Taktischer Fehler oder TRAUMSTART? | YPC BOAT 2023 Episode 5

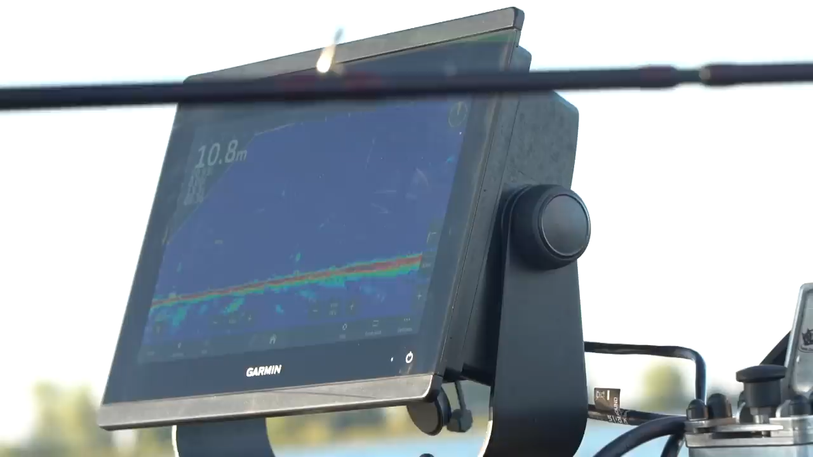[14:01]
On screen: depth 10.8 m
Der steht doch jetzt gut. Jetzt hat er es gemerkt. Komm zum Köder. Da ist er. Geil!